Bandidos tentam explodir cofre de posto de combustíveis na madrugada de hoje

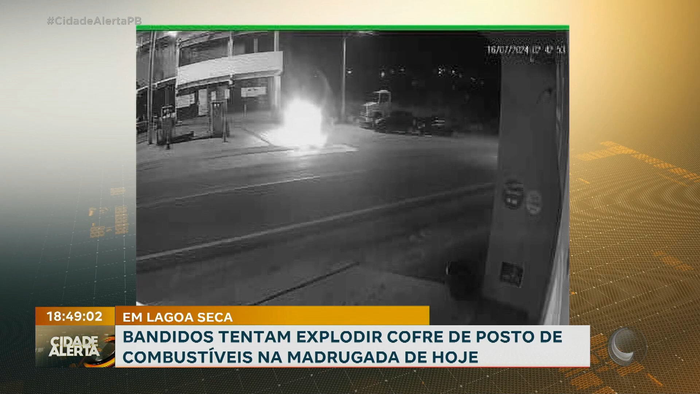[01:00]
As imagens foram registradas pelas câmeras do Circuito de Segurança e mostram o momento em que sete homens, fortemente armados,